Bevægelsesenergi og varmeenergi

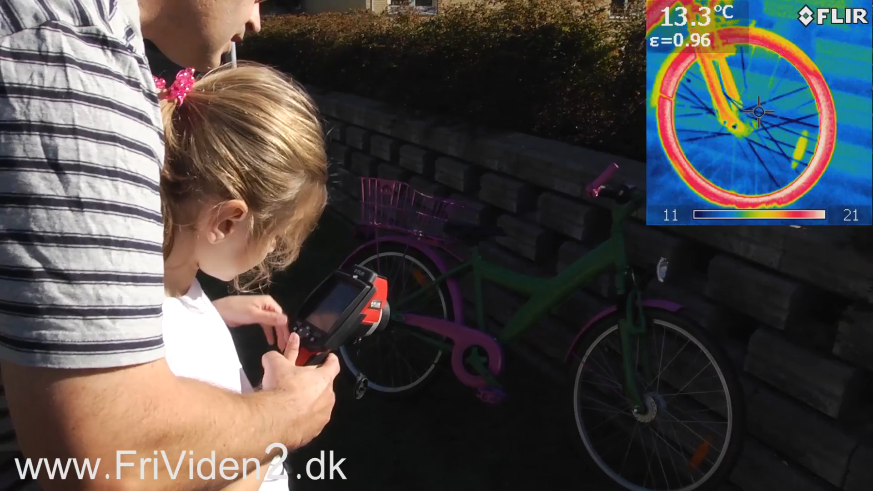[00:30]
On screen: spot 13.3°C
Kan du se, at det varmeste på cyklen er fælden nu. Så prøv at vi har taget et par billeder af det. Så det varmeste er, fordi vi har afsat den mekaniske energi, altså bevægelsesenergi, til varmeenergi i din fælde.
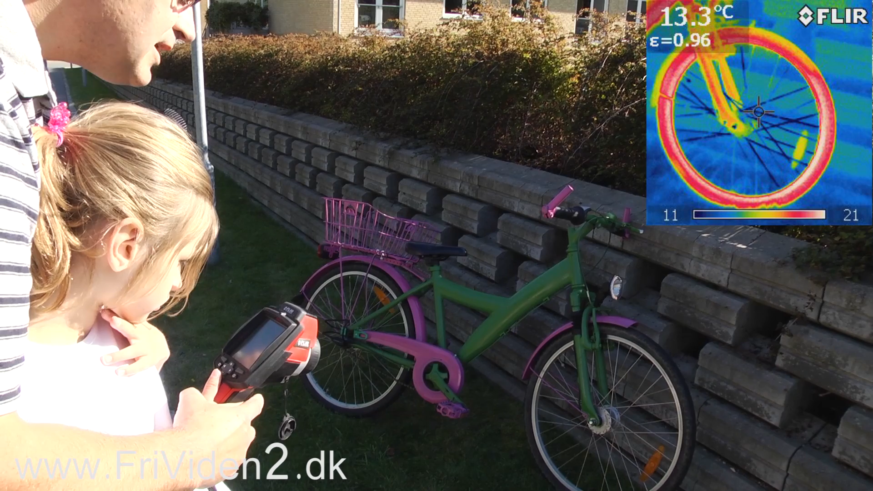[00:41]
On screen: spot 13.3°C
Så det er det, du kan se nu.
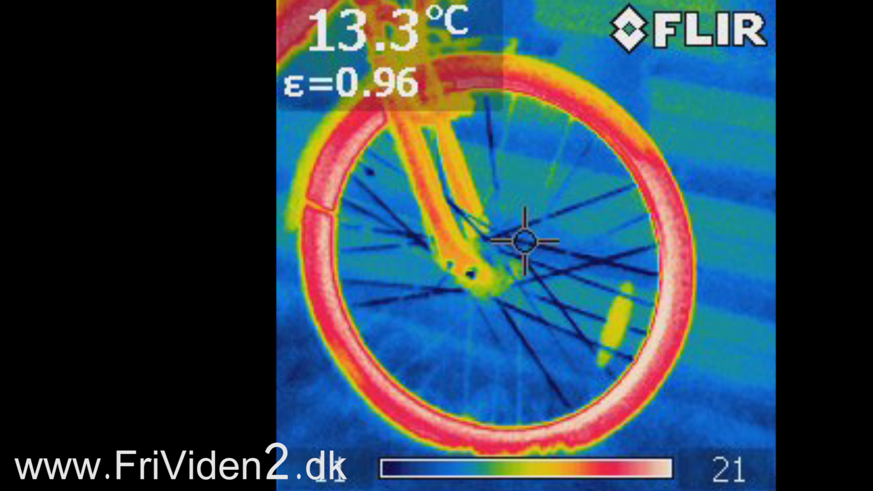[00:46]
On screen: spot 13.3°C
Det er fra den helt hvid i din fælde på det her billede.